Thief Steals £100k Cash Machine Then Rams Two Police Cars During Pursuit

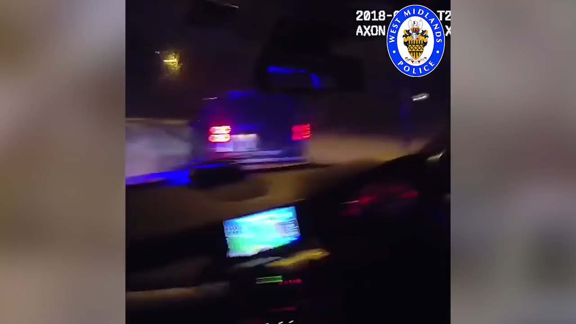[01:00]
We've just been rammed, 4-6, behind the two vehicles now.